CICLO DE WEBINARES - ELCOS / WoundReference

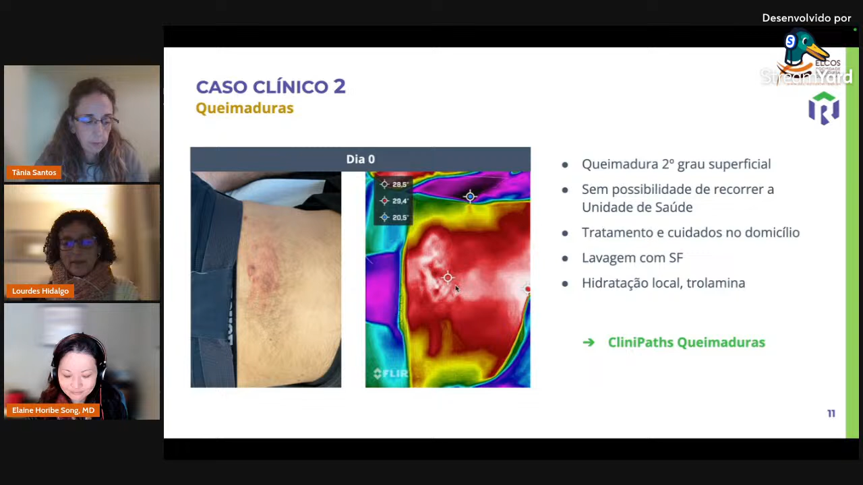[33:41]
superficialidade da queimadura e o processo inflamatório aqui neste segundo caso apresentaria uma